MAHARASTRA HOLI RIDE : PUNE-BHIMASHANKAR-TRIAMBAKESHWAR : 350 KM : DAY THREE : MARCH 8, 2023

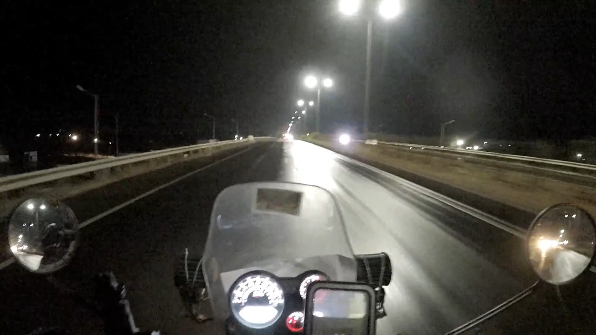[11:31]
खूब तेज जरा से बचे हैं हम बारिश से भीगते हुए क्योंकि इस वर अपन रेन कियर गया ही बिल्कुल भी नहीं कर पाए हैं और आज देखिए ब सब्सक्राइब यहां पर बारिश बहुत तेज हुई है ताजा मौसम का अपड़ेट यह है वागी रोड एक नंबर है फोर लेन है अकर आप पूने से या भीमशंकर
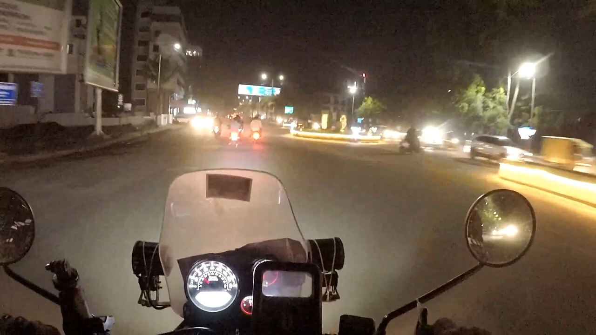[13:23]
यह आगया है नासिक करेक्ट बज रहें साड़े नौ अभी मैं जा रहा हूं तरंबकेश्वर रोड पर तरंबकेश्वर वाली रोड को म मुझे साथा है